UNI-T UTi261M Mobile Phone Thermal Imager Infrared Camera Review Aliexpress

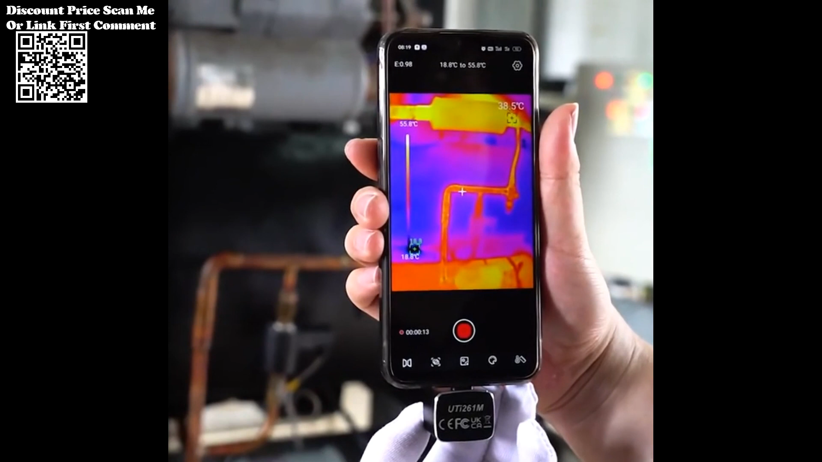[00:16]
On screen: spot 38.5°C, scale top 55.8°C, scale bottom 18.8°C
The Unity UTI 261M mobile phone thermal imager emerges as a game changer, offering cutting-edge infrared imaging technology to enhance temperature monitoring and circuit board analysis.
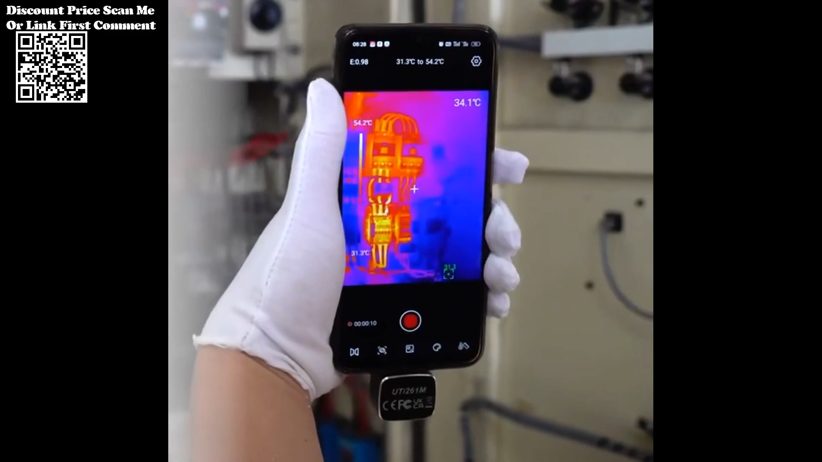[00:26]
On screen: spot 34.1°C, scale top 54.2°C, scale bottom 31.3°C
With an adjustable macro range and a host of advanced features,
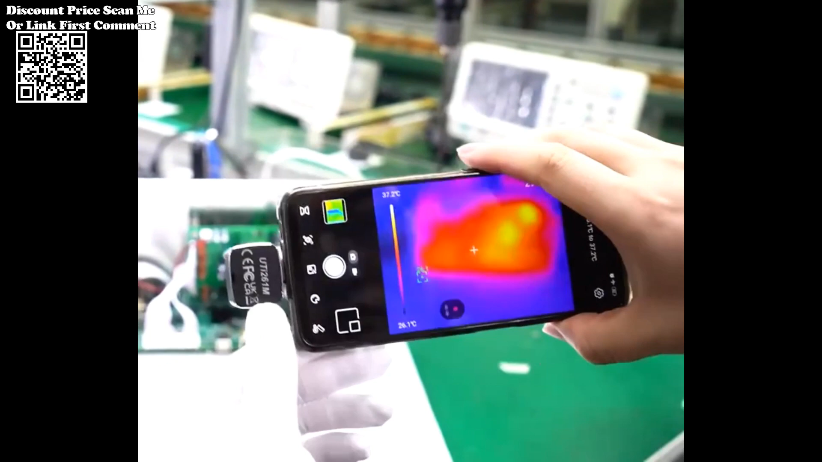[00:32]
the UTI 261M is set to redefine the standards of mobile device maintenance.
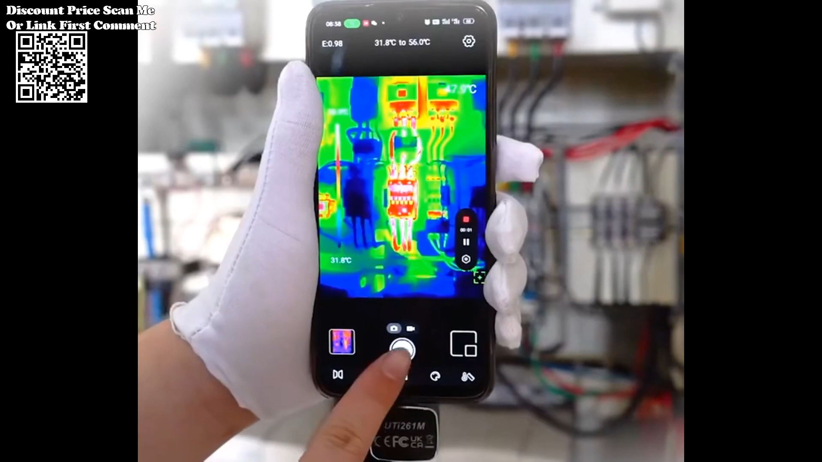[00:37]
On screen: scale top 56.0°C, scale bottom 31.8°C
The UTI 261M utilizes state-of-the-art infrared imaging technology to capture thermal data,
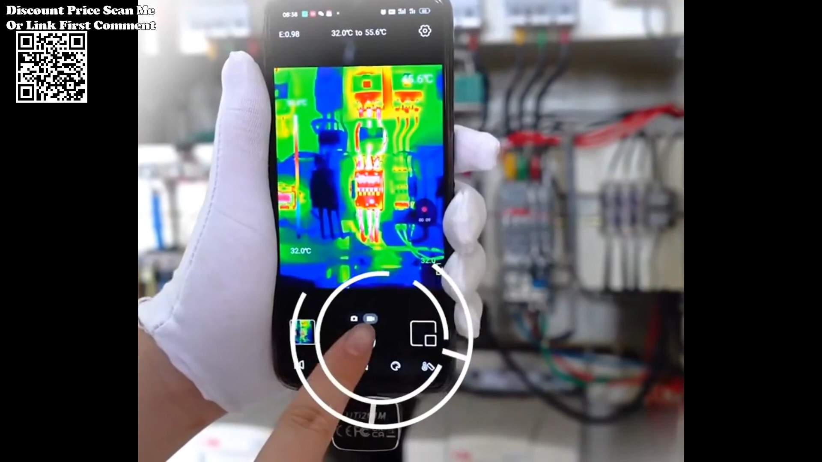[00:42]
On screen: scale bottom 32.0°C
providing technicians with a detailed and accurate view of temperature variations on PCB circuit boards.
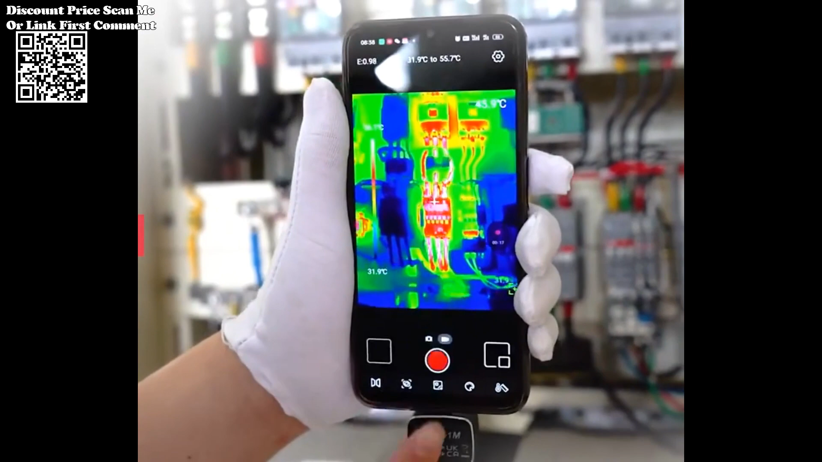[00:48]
On screen: scale bottom 31.9°C
Tailored for PCB circuit board maintenance,
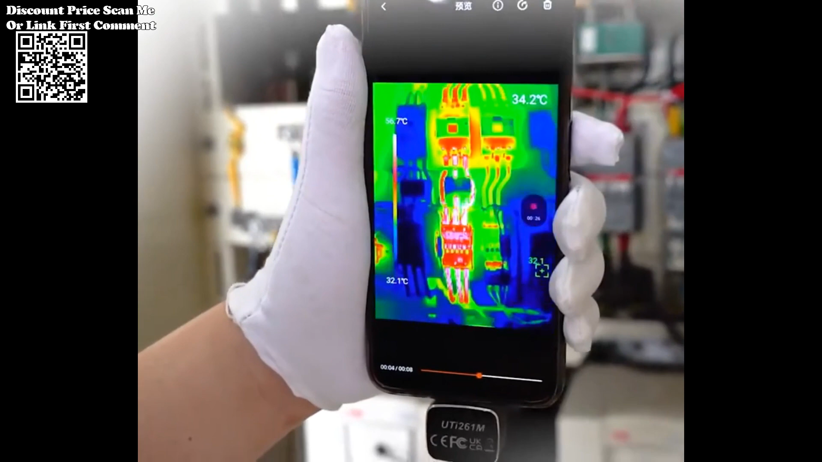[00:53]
On screen: scale bottom 32.1°C
this thermal imager enables technicians to identify potential issues such as hotspots, faulty components, or abnormal temperature patterns.
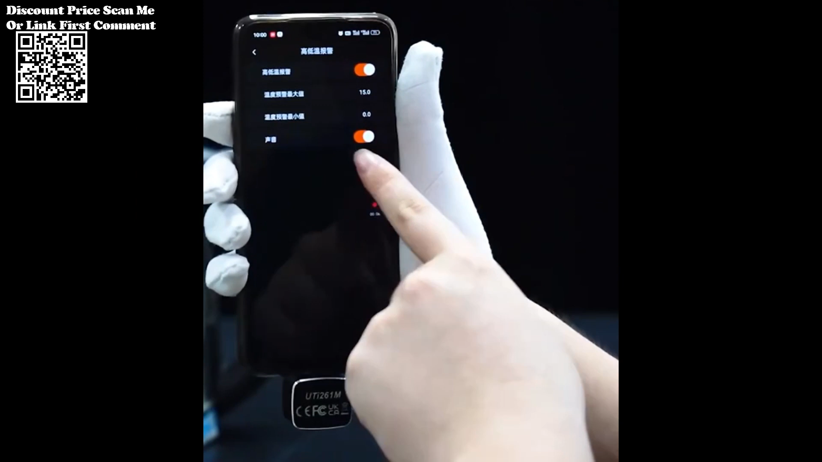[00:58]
This proactive approach aids in preventing critical failures and ensures the longevity of electronic devices.
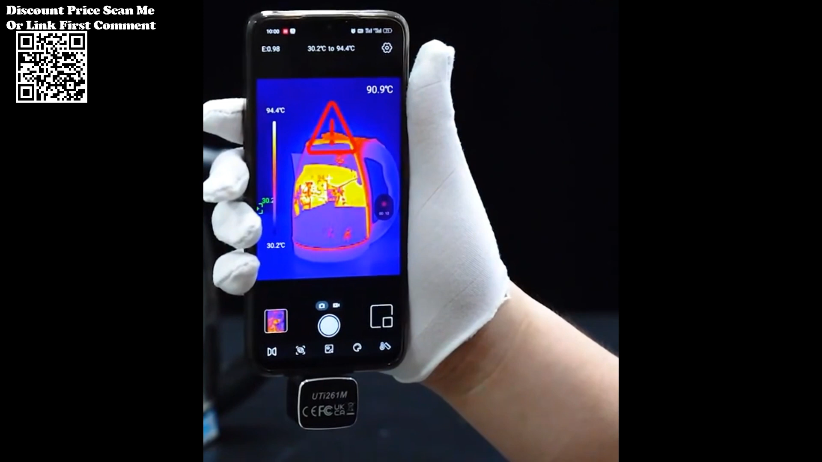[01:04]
On screen: scale top 94.4°C, scale bottom 30.2°C
The built-in temperature gauge combined with an adjustable macro range
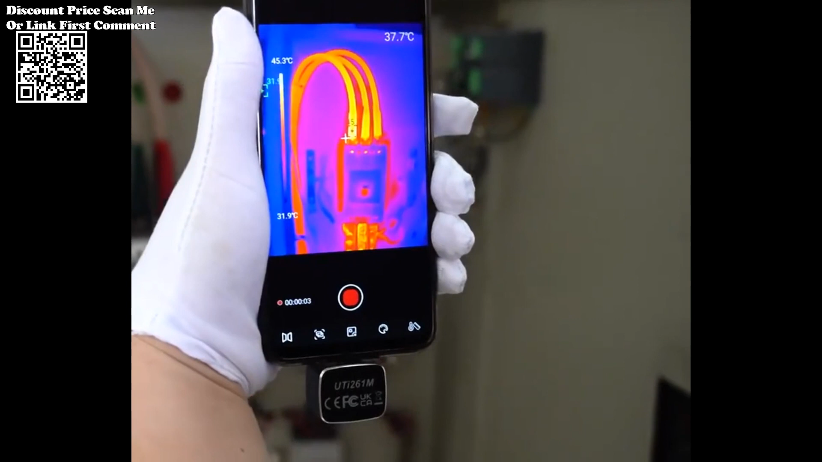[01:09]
On screen: spot 37.7°C, scale top 45.3°C, scale bottom 31.9°C
allows for precise temperature measurement at varying distances.
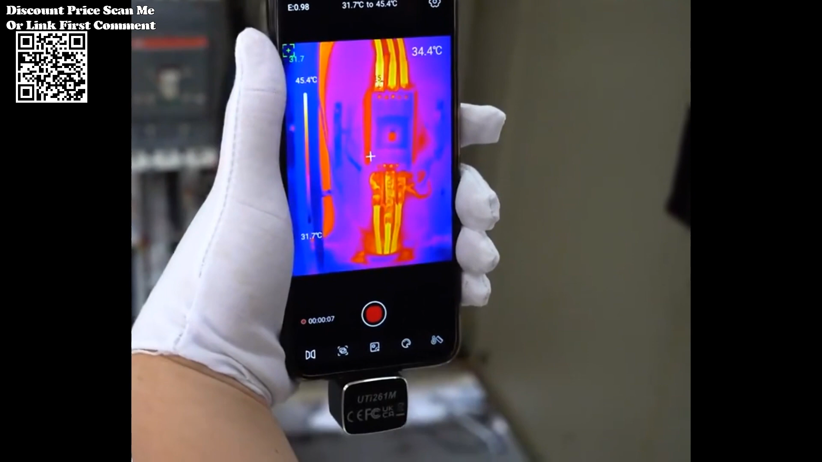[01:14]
On screen: spot 34.4°C, scale top 45.4°C, scale bottom 31.7°C
This flexibility is crucial for intricate mobile phone components where pinpoint accuracy is essential.
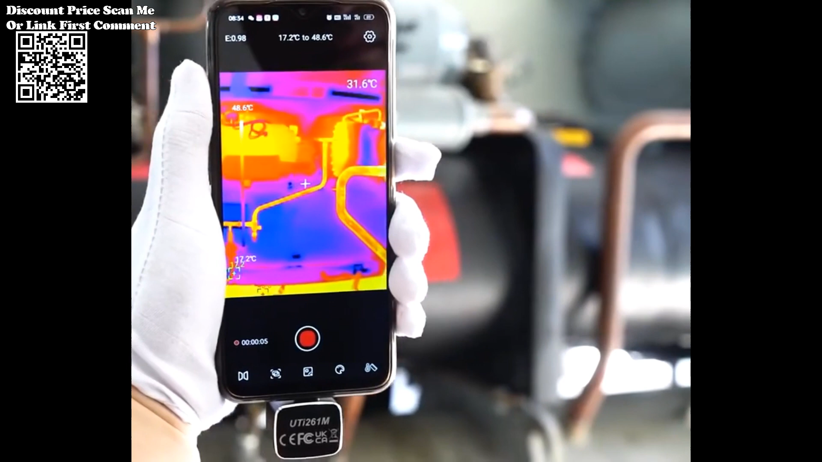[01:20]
On screen: spot 31.6°C
The adjustable macro range ensures that technicians can focus on specific areas of interest with exceptional clarity.
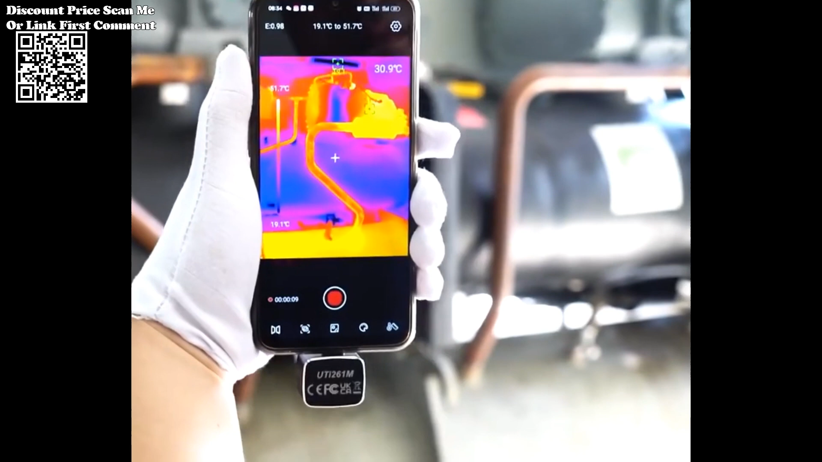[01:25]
On screen: spot 30.9°C, scale top 51.7°C, scale bottom 19.1°C
Whether inspecting tiny solder joints or larger components, the UTI 261M adapts to the task at hand.
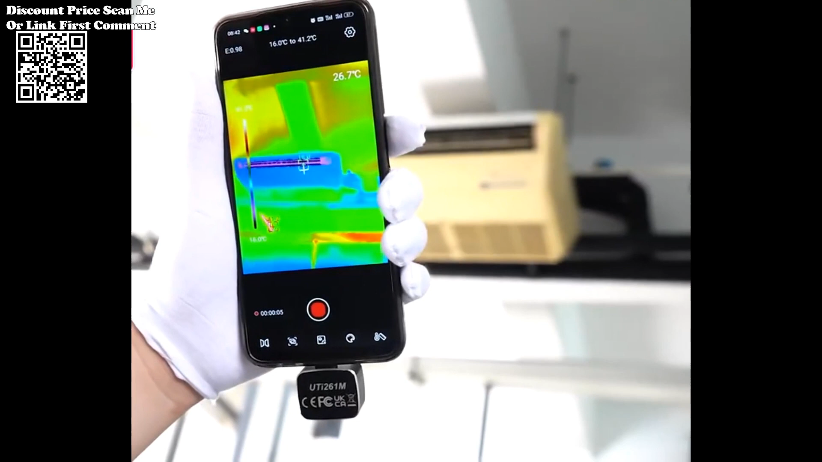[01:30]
On screen: spot 26.7°C, scale top 41.2°C, scale bottom 16.0°C
With enhanced thermal sensitivity, the UTI 261M can detect even subtle temperature changes.
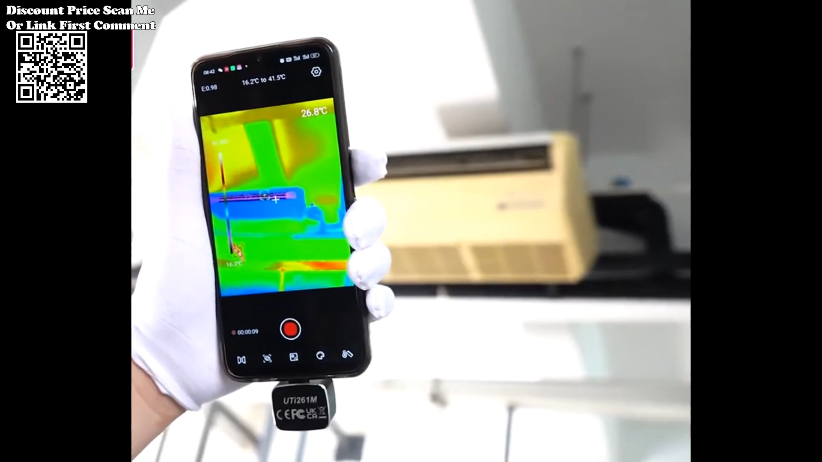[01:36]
On screen: spot 26.8°C
This level of sensitivity is crucial for identifying potential issues before they escalate,
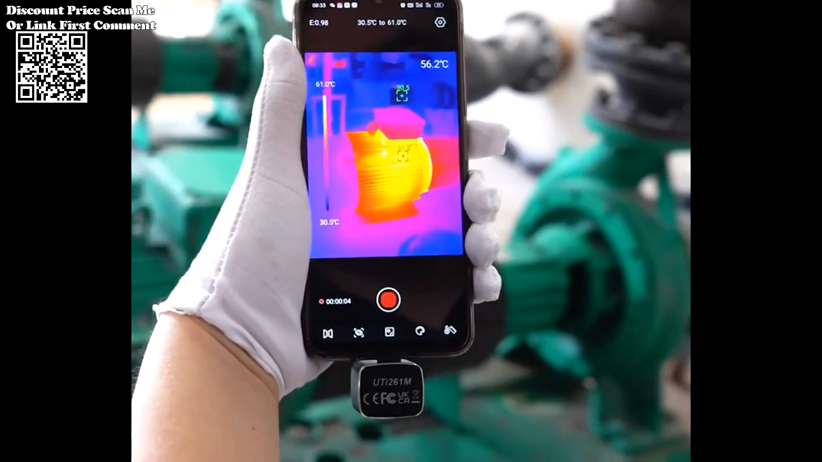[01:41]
On screen: scale top 61.0°C, scale bottom 30.5°C
minimizing downtime and repair costs.
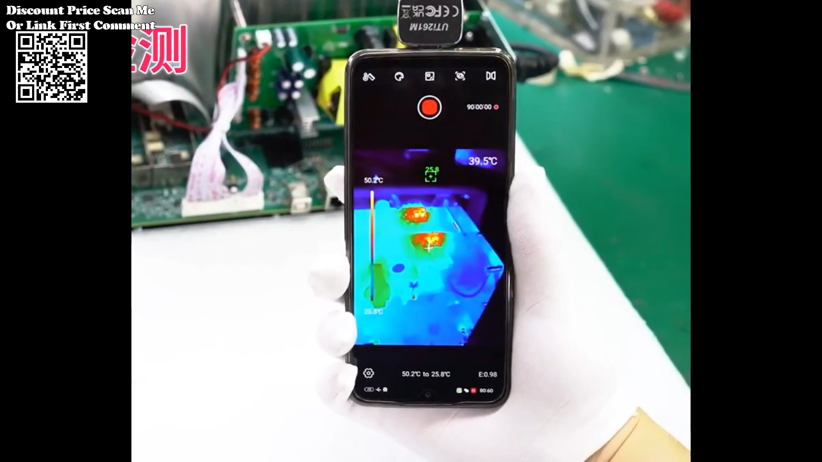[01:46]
On screen: scale top 50.2°C, scale bottom 25.8°C
The compact and portable design of the UTI 261M makes it an ideal companion for technicians on the go.
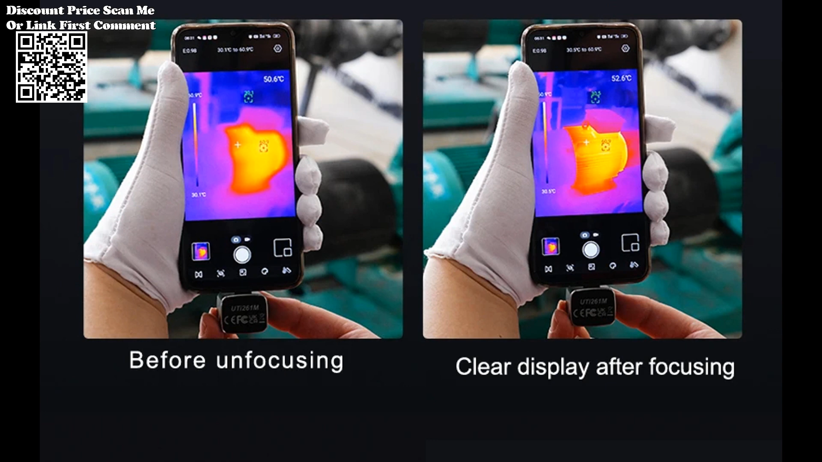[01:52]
Its handheld form factor ensures ease of use in various work environments, allowing for quick and efficient diagnostics.
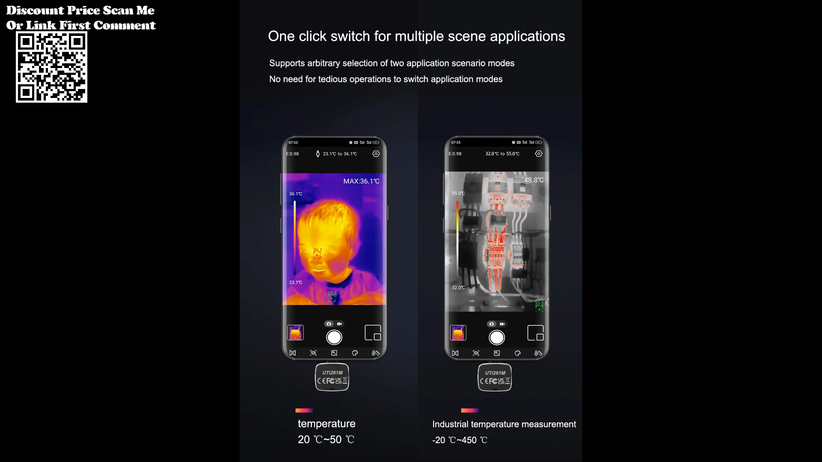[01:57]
Featuring a user-friendly interface, the thermal imager simplifies the diagnostic process.